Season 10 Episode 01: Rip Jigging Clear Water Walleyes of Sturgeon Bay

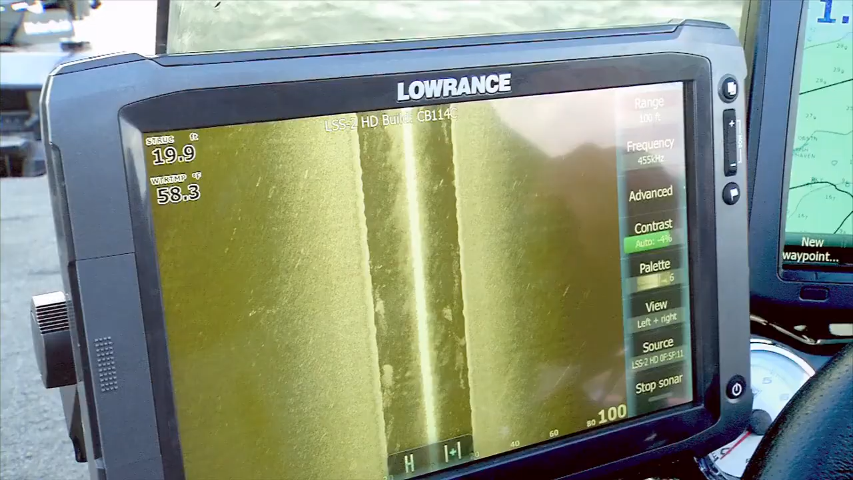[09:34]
On screen: water 58.3°F
The operations of the Touch is very simple. You can see on the Touch there are only a few keys. Pages, Zoom In, Zoom Out, Waypoint, and Power.
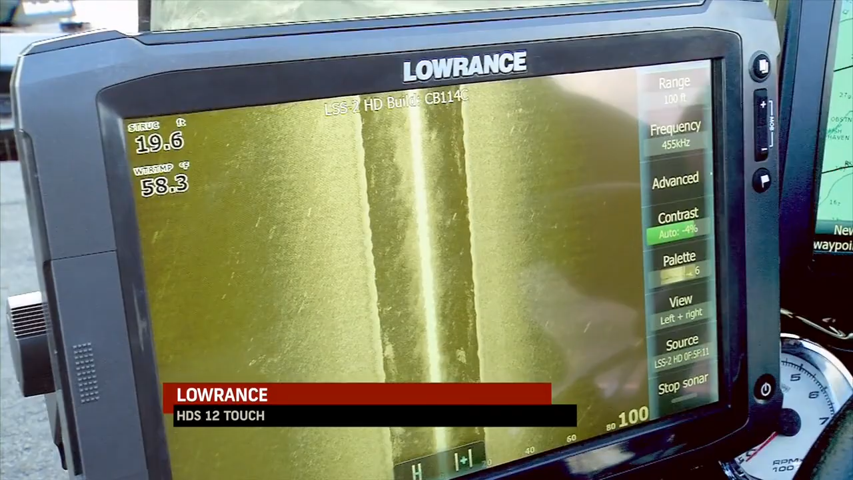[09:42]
On screen: depth 19.6 ft, water 58.3°F
The main button you're going to use is the Page button. Press the Page button that brings you to the home page.
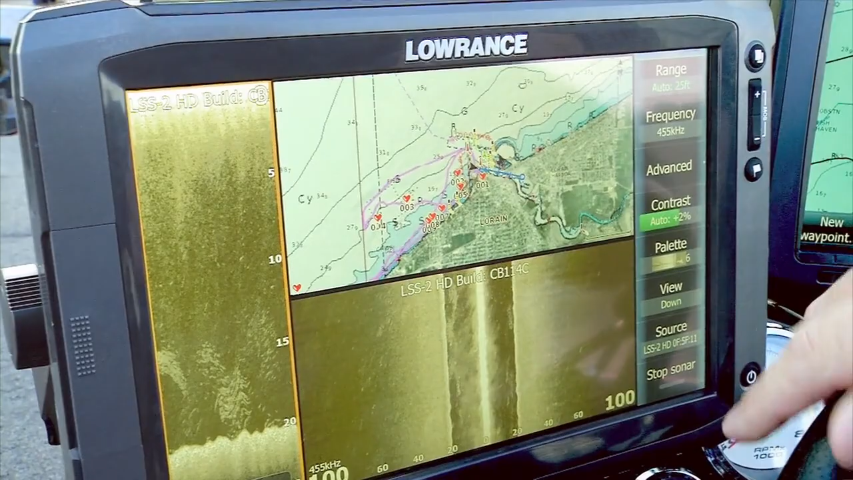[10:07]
If we want, we can press, hold,
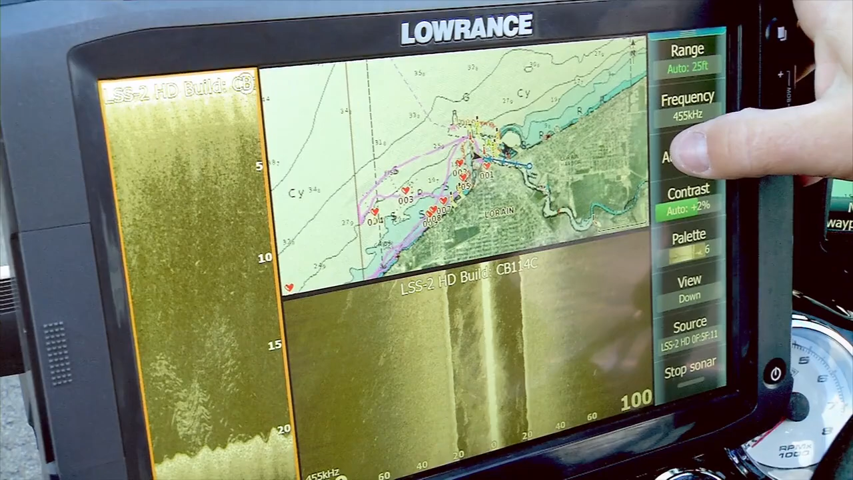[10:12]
and slide this command bar out of the way and you can utilize your full screen. To bring that command bar back, all you press is menu.
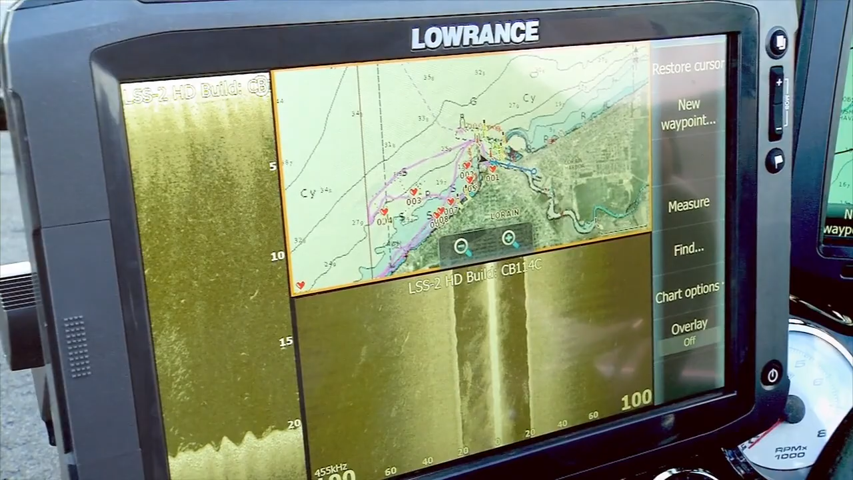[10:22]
If we want to adjust these panel sizes, we can press, hold, and slide down.
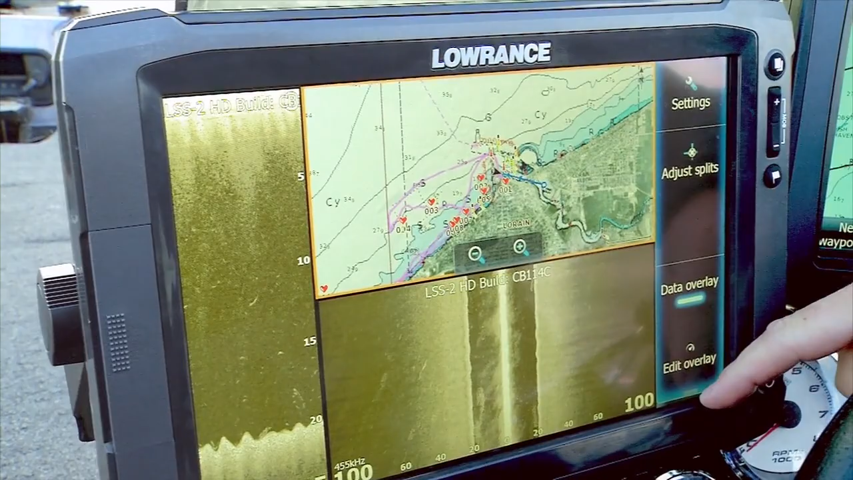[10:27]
Here we can adjust panel sizes, edit our data overlay.
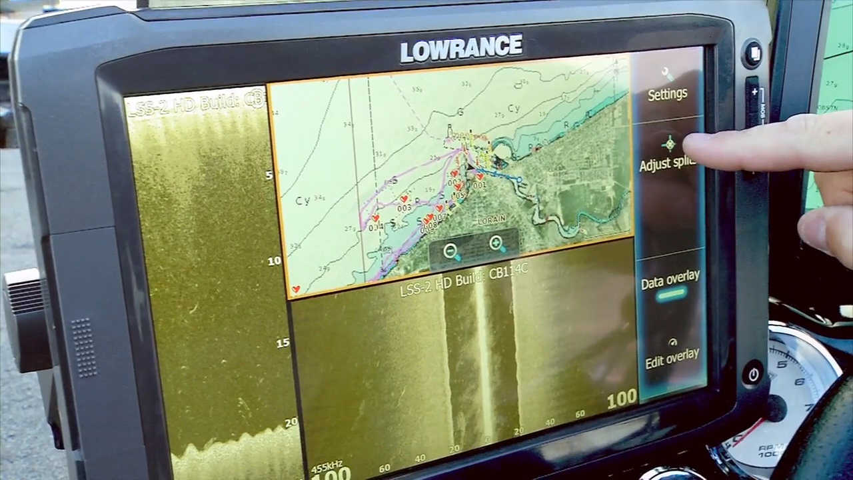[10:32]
So if we want to slide this over just a little bit more, press hold the screen, hit save.
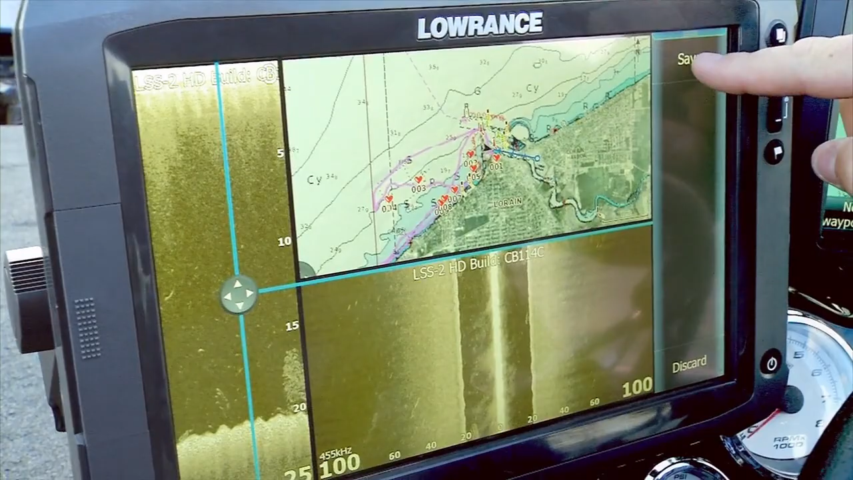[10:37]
If we want to add data overlay, we press data overlay, add, GPS.
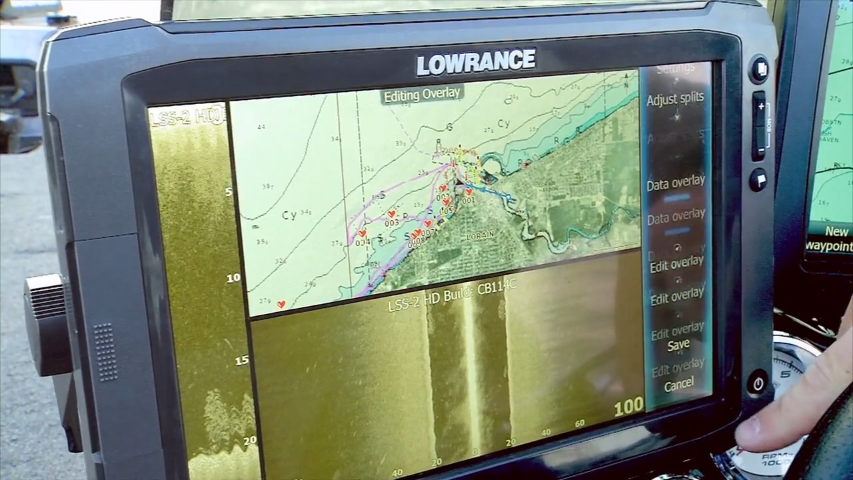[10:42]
We want our speed and our course over ground.
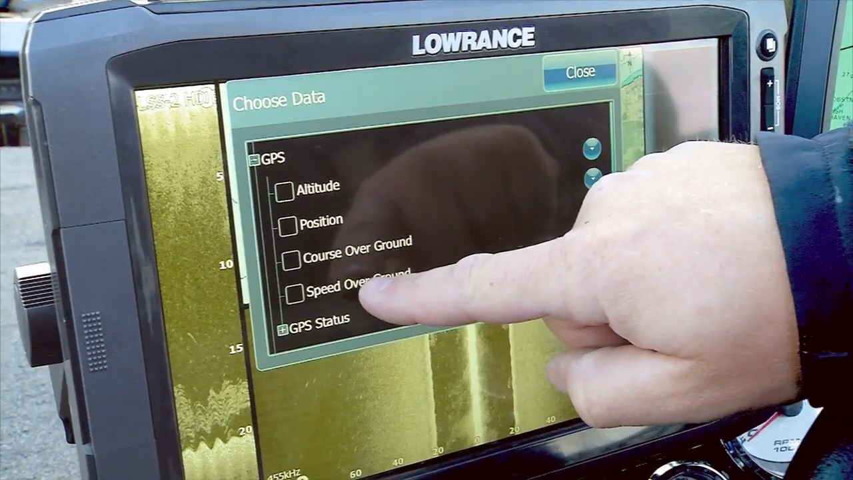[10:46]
We can take and slide them wherever we want to on the screen and hit save.
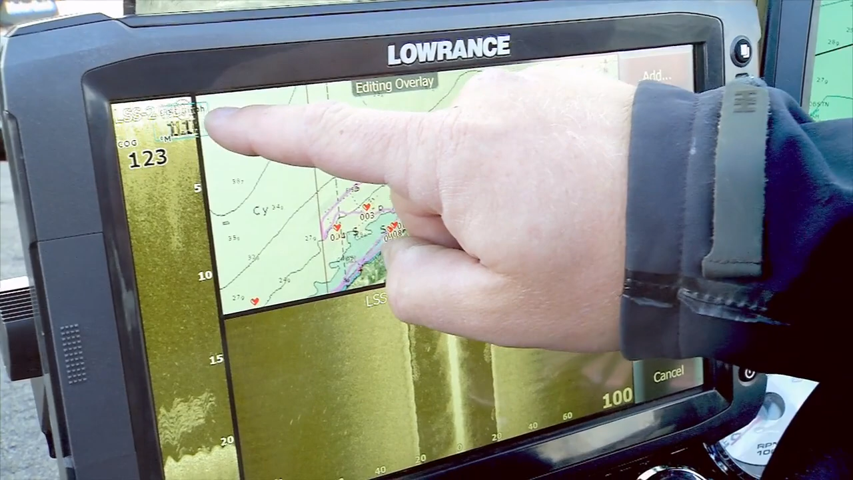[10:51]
These same features exist on the Gen 2 keypad versions that exist on the touch.